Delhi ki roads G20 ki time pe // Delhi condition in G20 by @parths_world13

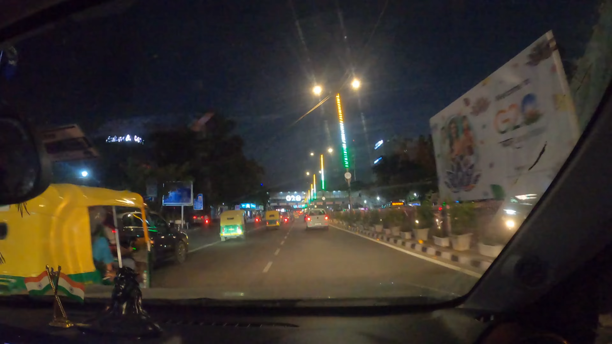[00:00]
हर जगह इंडियन फ्लैग एंड G20। दिल्ली में ऐसी बहुत सारी टनल्स हैं।
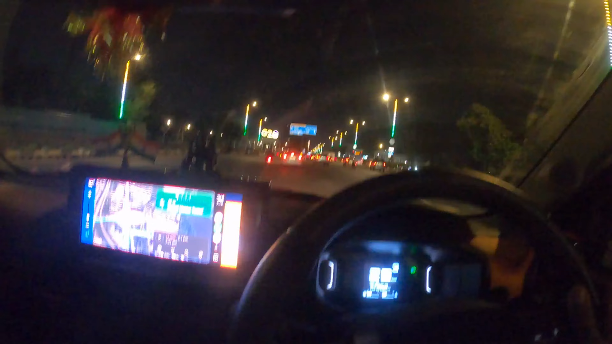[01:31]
तो अभी हम जा रहे हैं इंडिया गेट की साइड। और ये देखो, ये टनल है। तो ये दिल्ली में ऐसी बहुत सारी टनल्स हैं
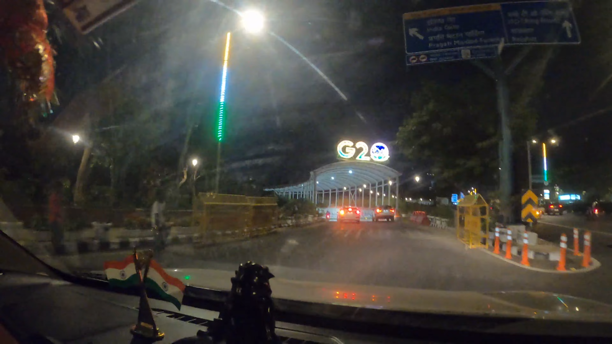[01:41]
जो कि ज़्यादा पुरानी नहीं है, रिसेंटली बनी है। लेकिन दिल्ली देख लो भाई, ऐसा है जो भी बाहर के लोगों।
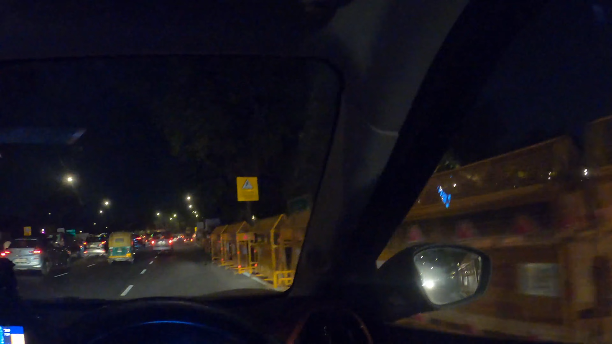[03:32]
जितने यहाँ पे मॉन्यूमेंट्स हैं, जितने जो सब हैं दिल्ली में घूमने की जगह, सब बंद कर रखे हैं।
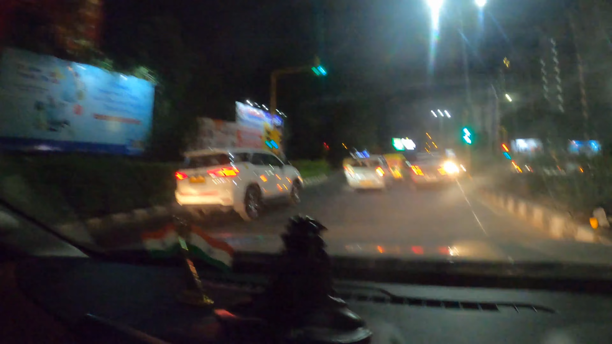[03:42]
चलते हुए एक चीज़ और दिखी, ये देखो, टैक्सी में चल रही है फॉर्चूनर, चली गई आगे, हरियाणा की गाड़ी। ये हिमाचल वगैरह में दिखता रहता है जितनी बड़ी गाड़ियाँ टैक्सी में, लेकिन यहाँ पे कम ही दिखती हैं। तो दिखी तो सोचा दिखा दूँ।
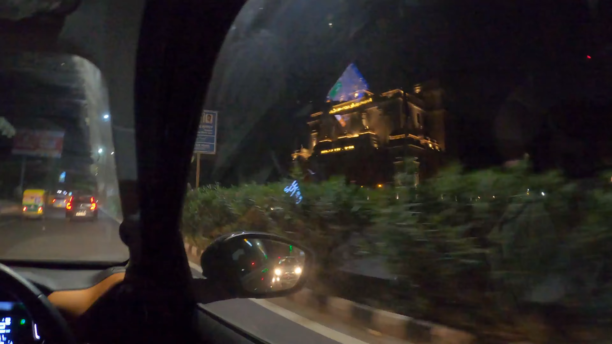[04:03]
और ऊपर मैं देख रहा हूँ कि मौसम भी काफ़ी सही हो रहा है।
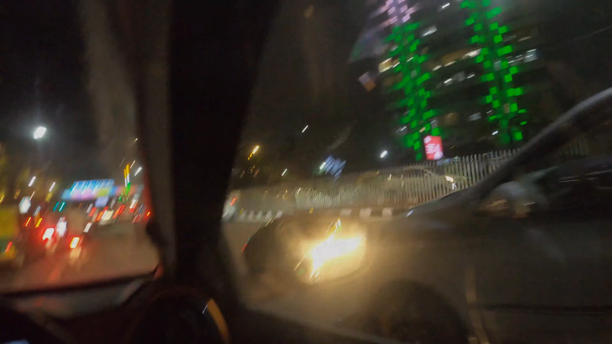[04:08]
तो अभी ये देखो, एक और बिल्डिंग, इसका पूरा जो है एक्सटीरियर तिरंगा के कलर की लाइट से।